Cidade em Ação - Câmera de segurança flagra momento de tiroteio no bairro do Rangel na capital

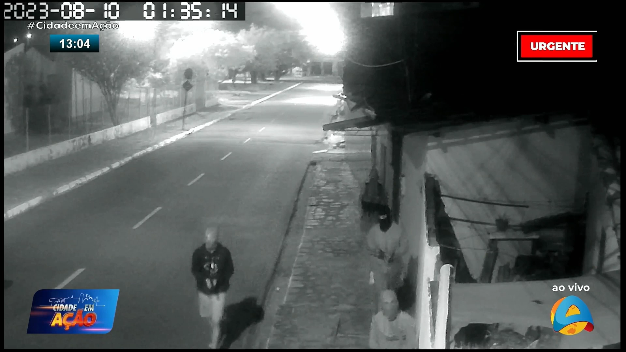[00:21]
Foi na madrugada de hoje. Eita! O tiro vai comer. É tiro, é bala, é bala, é bala, é bala. Eita! É bala!
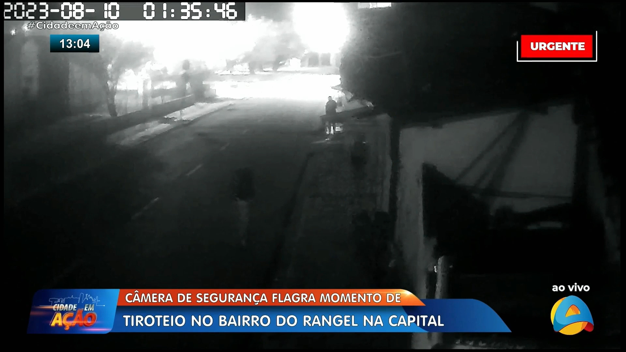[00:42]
Lima! É bala! É bala, é bala, é bala, é bala! Corre, menino, corre! Eita, corre, menino! Olha, corre, corre, corre, corre, menino, atenção! É bala, a bala tá comendo! Ei, foi na Rua da Lama, foi na Rua da Lama! Bala, bala, bala, bala, bala! Ave, meu Deus do céu!